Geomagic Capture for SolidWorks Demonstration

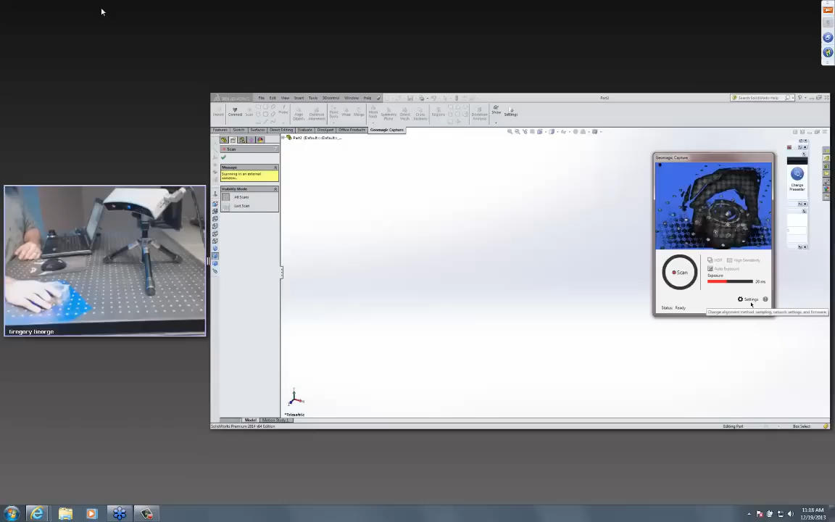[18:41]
It'll actually align to my last shot. So if I take a shot and then move it and take another one without targets, it'll snap to the other one and work its way around. And in this demonstration, I'm going to show how we integrate with the sticker targets. And we do recognize different styles of sticker targets on the part.
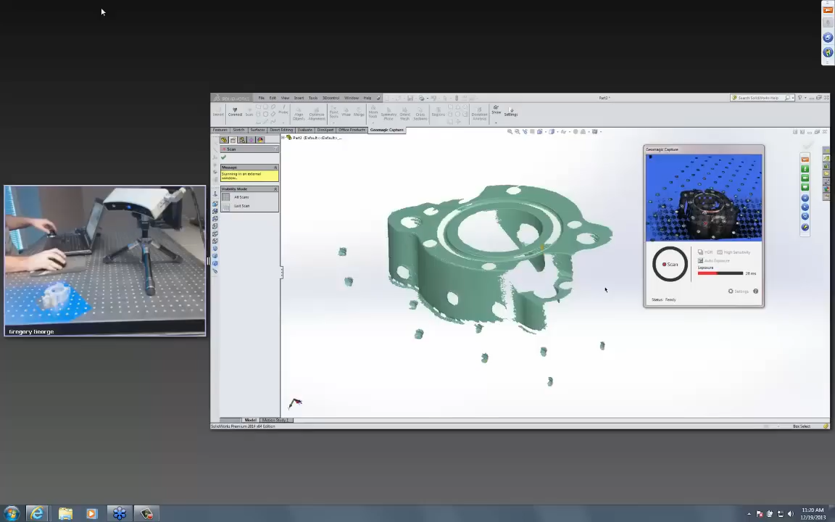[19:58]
And because I moved it in this direction, you should see this data now come in aligned to the first shot. So you'll see it pop up right there. And the interesting thing is I can actually keep moving the part around even though it's scanning. So if I move this and take another shot and hit Scan, if I click over here, I can manipulate the part a little bit and figure out maybe plan out my next shot. And then by the time I've done that,
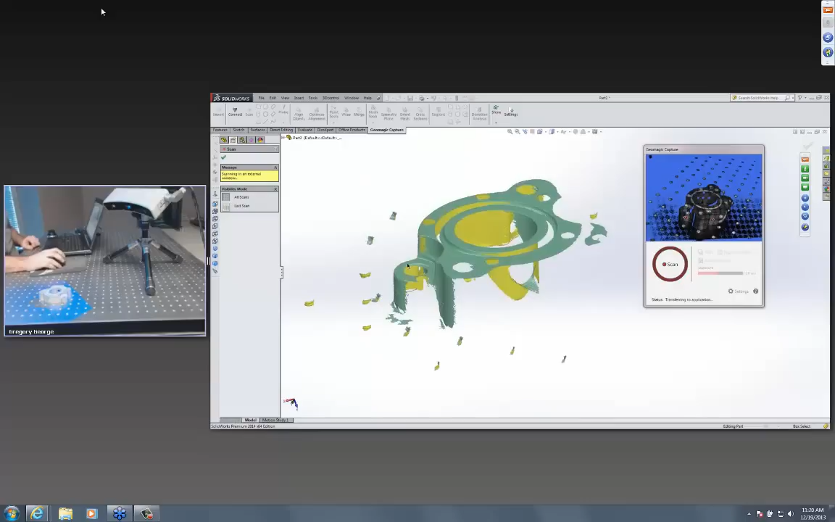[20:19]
you can see that it will pop up here, more scan data on the screen. So again, this is a point cloud on the screen right now.
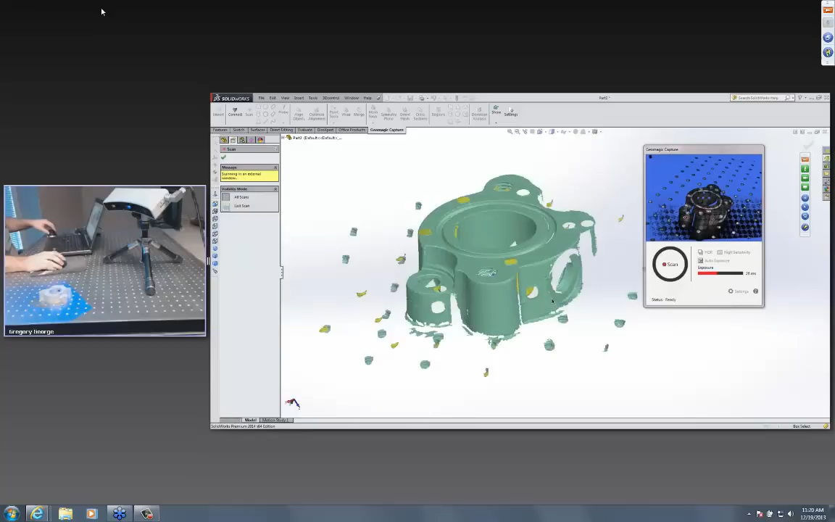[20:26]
And what we're going to do from here is we give you all the other tools to manipulate the scan data.
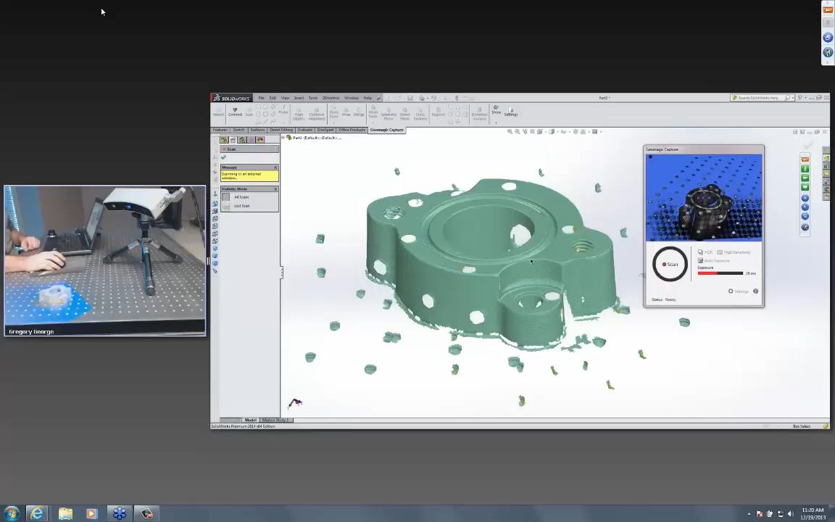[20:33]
So I can crop the point cloud and use only the data that I want because you can see
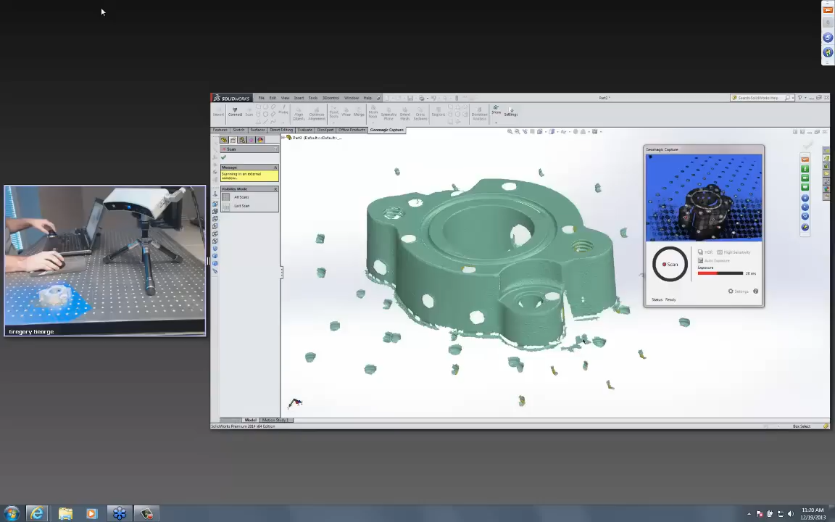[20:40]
that it collects the holes on the surface of this table here. But if I just click OK and I'm finished scanning, I can come in and edit these point clouds and I can use a variety of point cloud tools, maybe realign the object and then I can merge it into a polygon object.
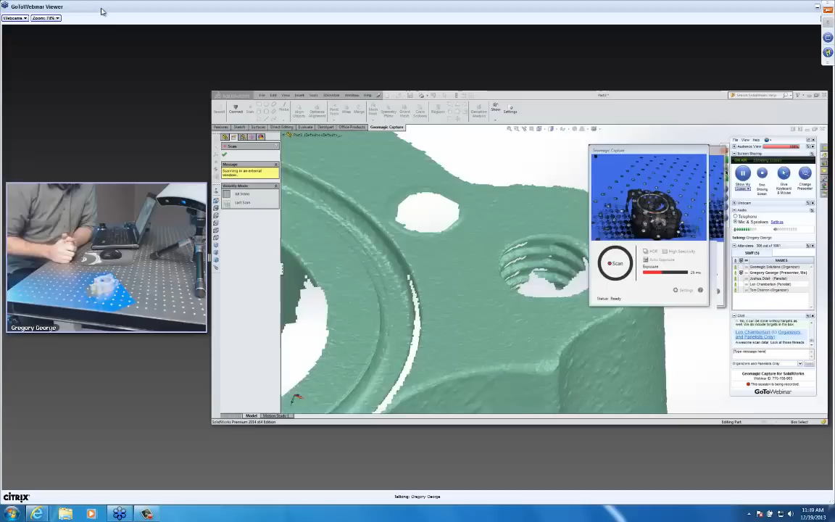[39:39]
Vertical, it's about 6 inches. And it's about 7 inches deep at its largest volume, right? You can also, by the way, use the targets or use the overlapping surface data to scan parts that are larger than that. So if you're basically taking a scan at a time and piecemealing together a larger part. But certainly this was meant for kind of basketball sized parts in smaller and in a desktop environment.
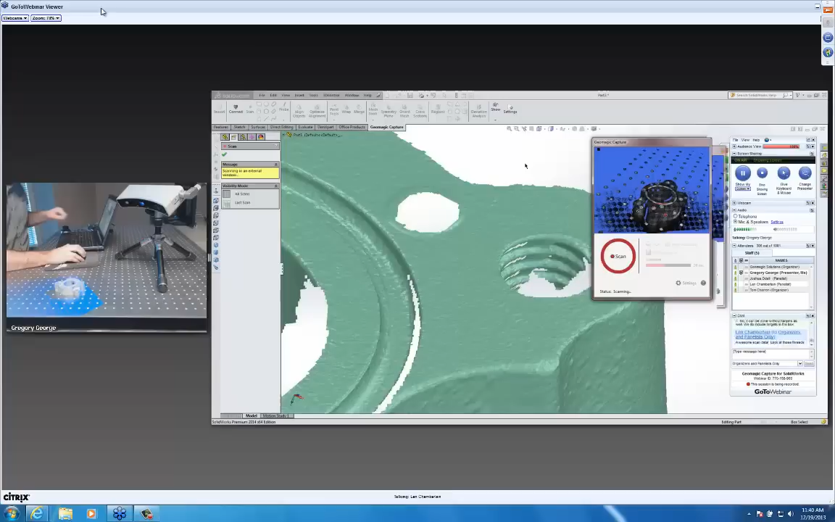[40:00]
But every once in a while,
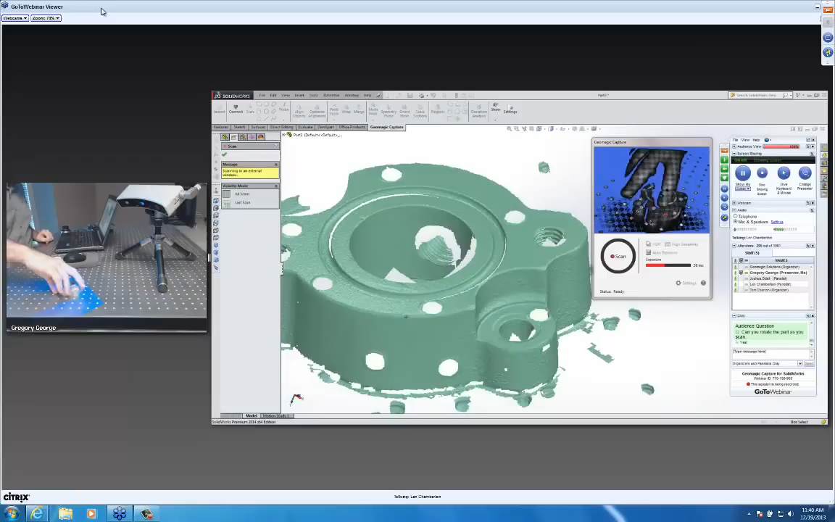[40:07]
if you've got a larger part to handle, you can do it with either the targets or the best fitting on multiple scans. And Greg, can you review the dimensions again? Because there's a couple questions here.
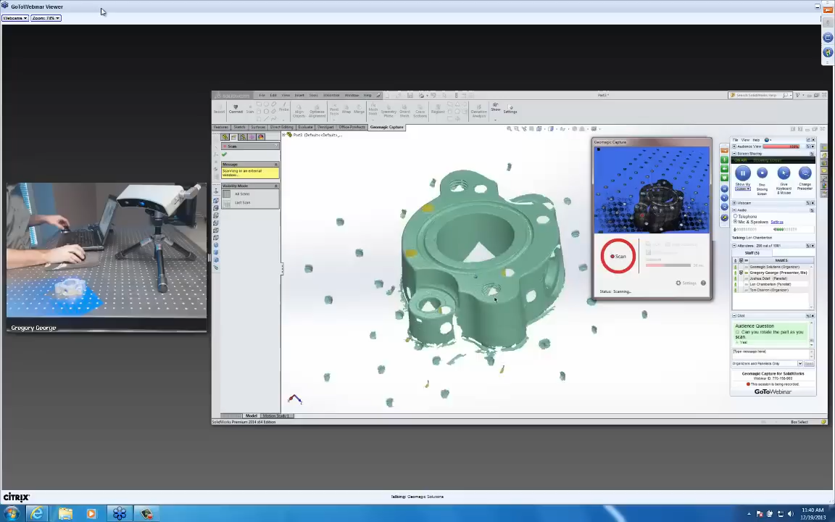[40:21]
And what's the maximum size of the part? What are the dimensions? So could you just walk through those one more time?